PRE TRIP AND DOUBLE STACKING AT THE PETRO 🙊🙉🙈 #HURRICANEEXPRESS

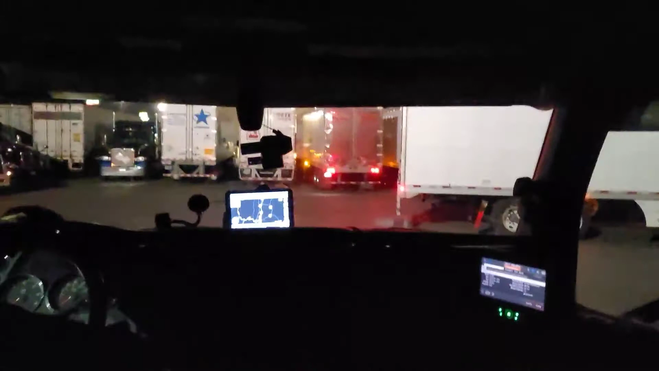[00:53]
I'm over here, exit 205 on this 81 northbound. Um, uh, Rafine, Virginia, this Petro, right? They got like 700, 800 parking spots, Mike. And look here, double stacked. These are parking spots in front of me, but you got these two double stacked. And I need to get out to go left, because I can't go right, because I got a driver right here.
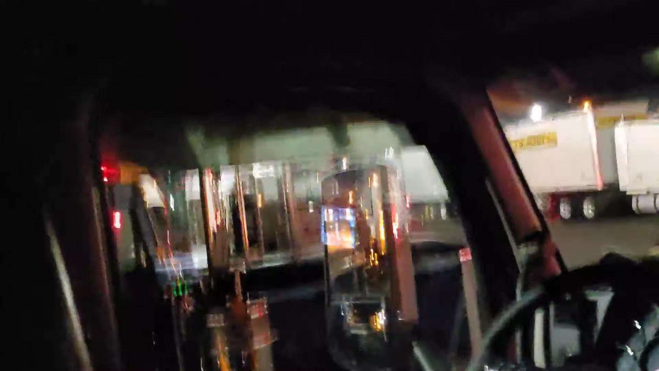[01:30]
So, yeah. This is why I don't like truck stops. See behind me?
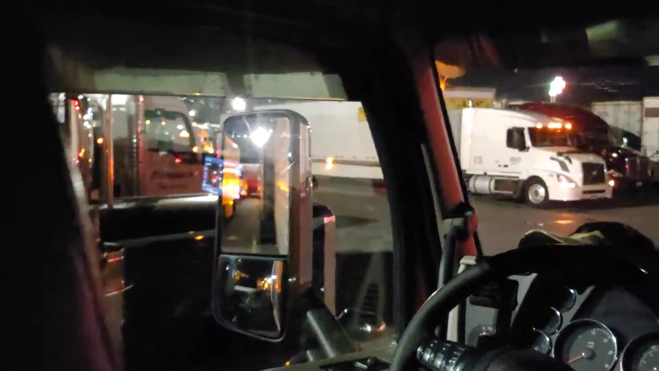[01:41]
No diver right there. And somebody backed up behind me.
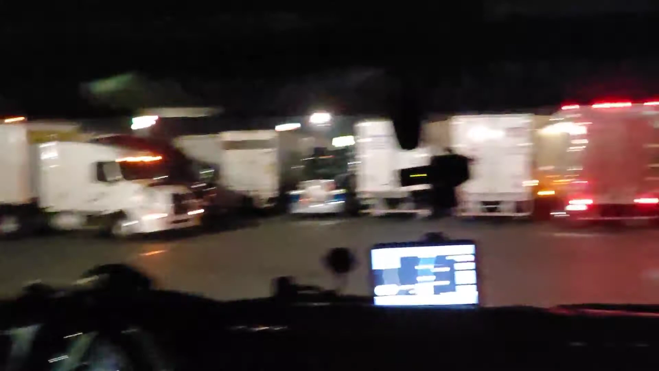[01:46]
So, I can't go straight, because of them.
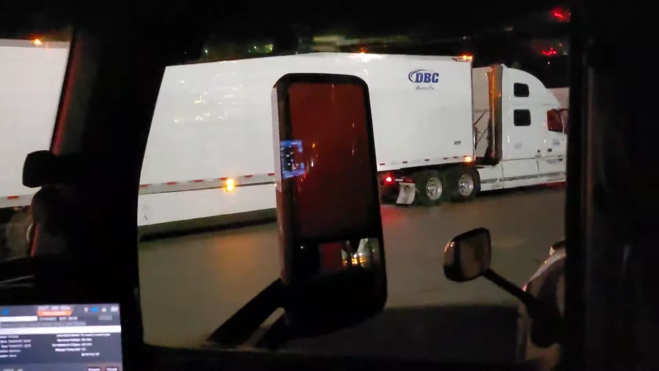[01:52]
Can't go right, because I got that Volvo or T680 right there. And then JB Hunt is in my little get-around position. But this is why I don't like truck stops, because drivers that don't want a bag, or don't want to find a parking spot, will, which is nothing wrong with it, but when you double stack, it's an issue.